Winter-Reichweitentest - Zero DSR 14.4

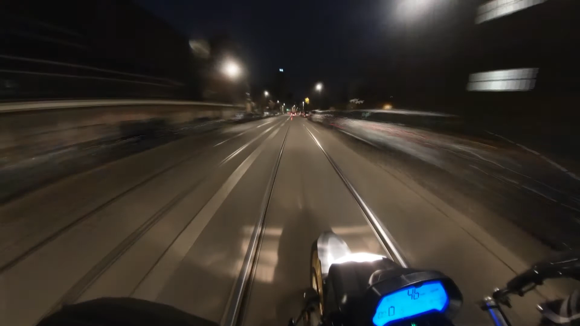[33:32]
in Oberschöneweide stehen zum Glück mehrere Ladesäulen ich habe die Ladesäule dann aufgesucht die ich beim letzten Reichweiten Test gleich als erstes morgens hatte schön gelegen aber leider ihr seht es hier
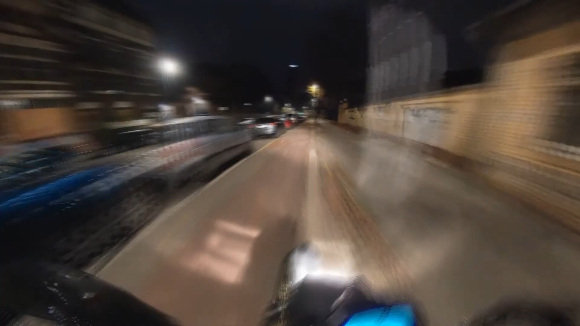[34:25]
mich also auf den Weg dahin gemacht war wirklich nicht weit weg und in der Tat Säule gefunden auf einem dunklen dunklen Parkplatz also wirklich kaum Licht vorhanden nichts da
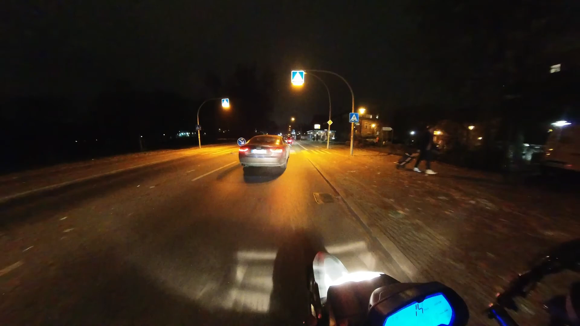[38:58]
was steht da steht da was steht da was steht da was nein nein da stehen Autos
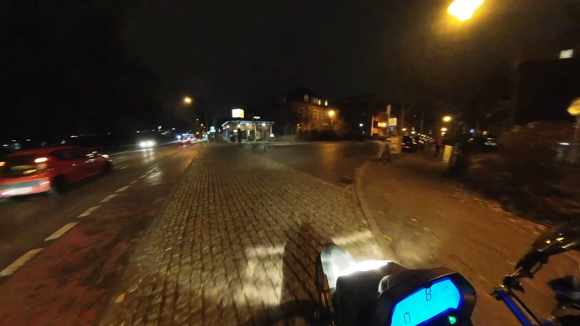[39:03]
ein Elektroauto zwei Elektroautos oieieieiei so das ganze war überlegt also was nun dann bleibt nichts mehr übrig komisch nach Hause
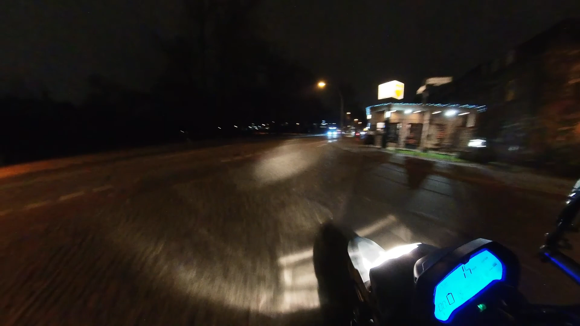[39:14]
also der Weg nach Hause würde lang werden war mir klar so